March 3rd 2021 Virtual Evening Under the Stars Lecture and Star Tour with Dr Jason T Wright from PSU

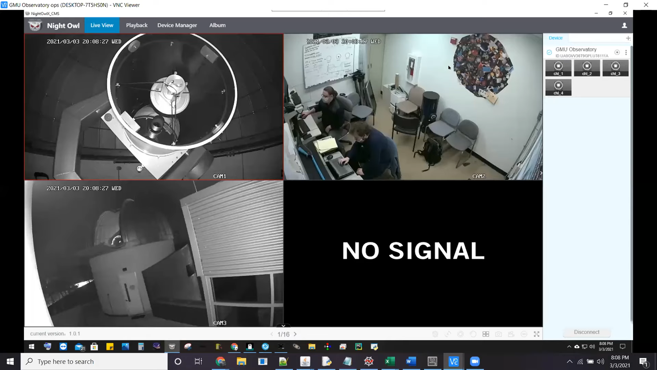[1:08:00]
So in the top right, we have us. Hi. So Dr. Parks is on my right. And of course, I'm William. So usually we don't have people in here.
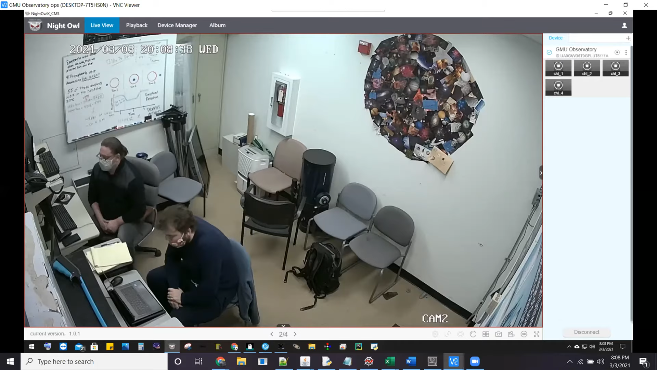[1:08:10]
So it's interesting to see warm bodies in this room. So we were performing some telescope maintenance earlier today, which is pretty much the only reason we were here. But anyways, this is where students mostly sit and take data and operate the telescope when they're here in person.
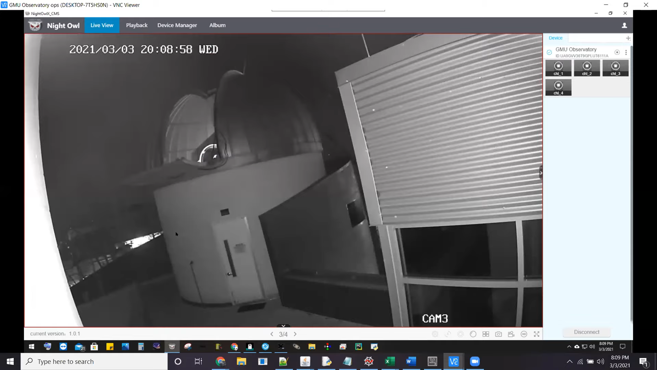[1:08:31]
In the bottom left, we have an outside view of the telescope or the dome. And you can see we have the telescope peeking through the shutter. And we have a doorframe for scale. So the doorframe itself is about six and a half feet tall. And you can kind of get a sense of scale. You can see the little telescope peeking out, saying hi. And if we go to the last view, we can see the telescope itself.